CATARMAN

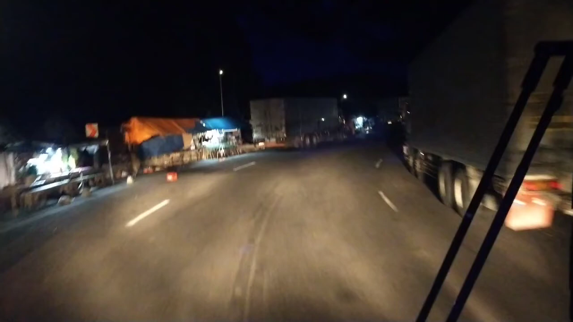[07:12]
Matnog, Sorsogon. Kung mahaba na naman siguro ito ang pila.
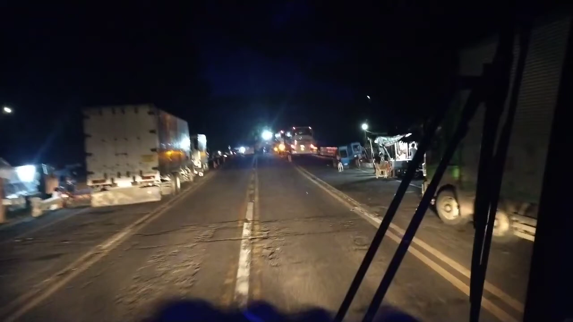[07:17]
Ayan. Sana makasakay kami kagad. Patawid ng Samar.
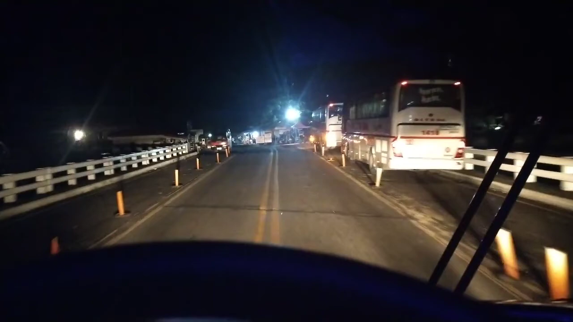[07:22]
Ayan, ang daming nakapila dito. Sana lang makasakay kami.